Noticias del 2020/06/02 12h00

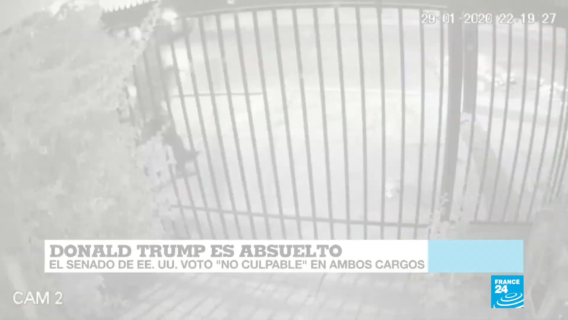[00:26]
Un abuso policial en Chile que quedó registrado en video. Suspenden a siete carabineros por golpear brutalmente a un joven de 18 años.
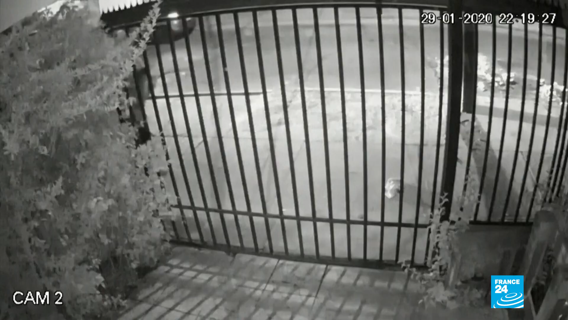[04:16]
Un abuso policial que quedó registrado en video.
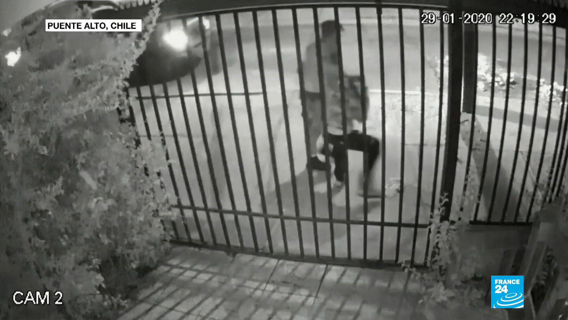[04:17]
En las imágenes se ve a Matías Soto,
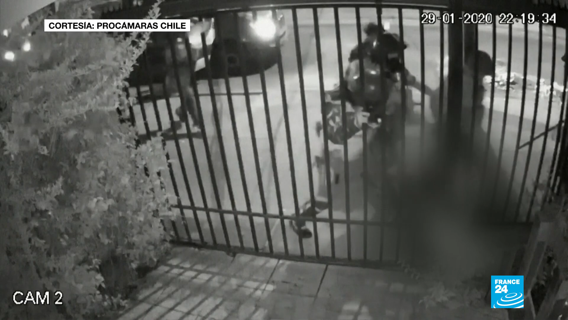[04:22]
un joven de 18 años que recibe patadas y golpes con bastones de siete agentes de los carabineros de Chile. Posteriormente los oficiales se van del lugar.